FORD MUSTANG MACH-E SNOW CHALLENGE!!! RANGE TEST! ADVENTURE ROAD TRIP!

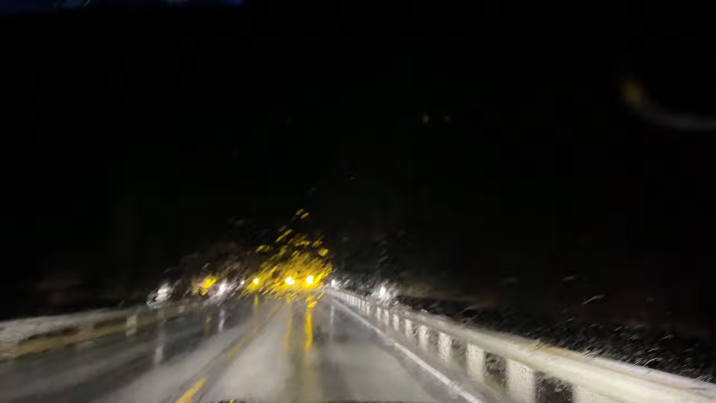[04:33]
when we go higher it starts snowing so we need to go higher really beautiful church
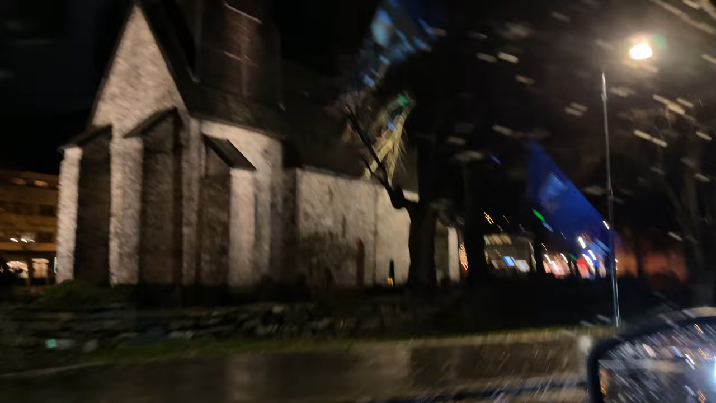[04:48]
as you can see I guess I will go to circle K it's
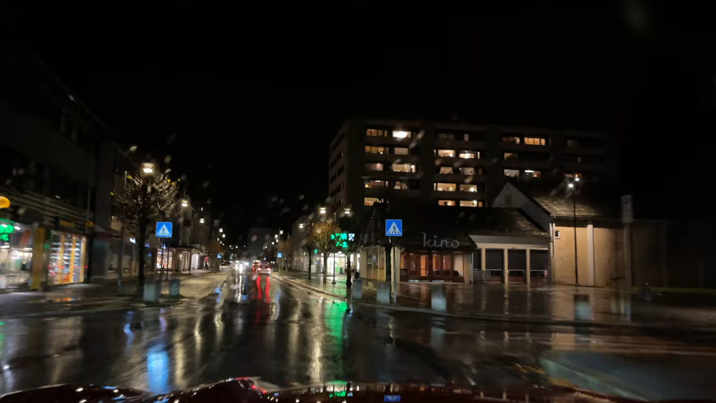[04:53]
right there in front there circle K
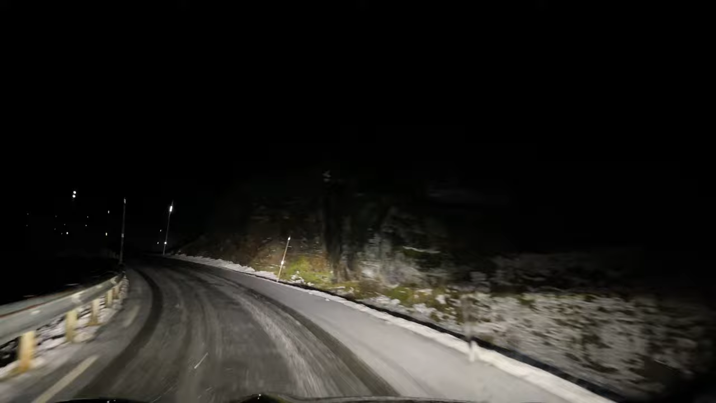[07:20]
we reached the snow but still not enough let's go higher
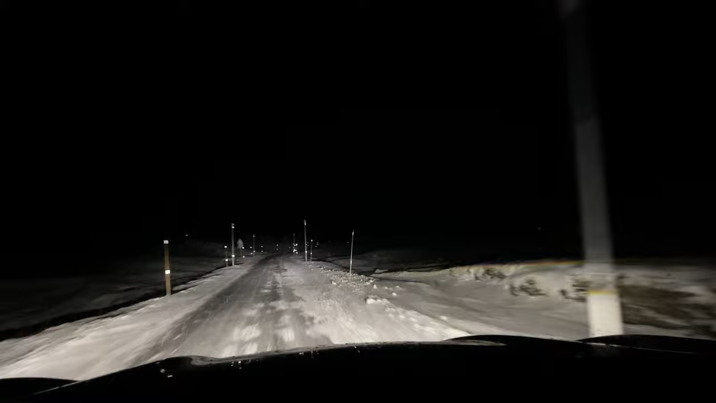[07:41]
okay guys I will jump out it's snowing I have to jump out oh my god look look at this
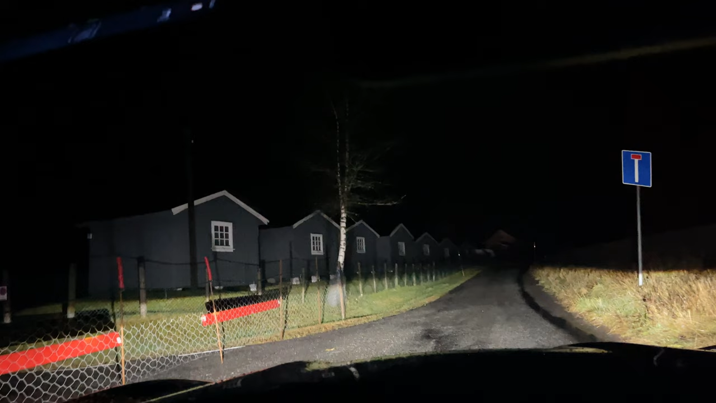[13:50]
Okay. Maybe then it's not possible. Let's see. Just turn around. I actually found a spot where to park. Let's take the flashlight and go and check it out.